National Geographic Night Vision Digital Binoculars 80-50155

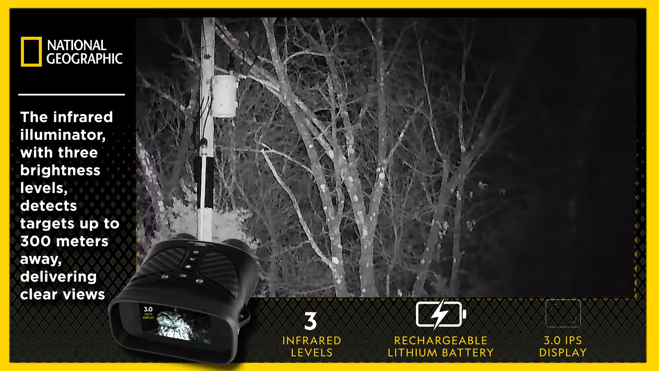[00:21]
can pick up targets as far away as 300 meters and deliver sharp views to the device's 3-inch IPS display.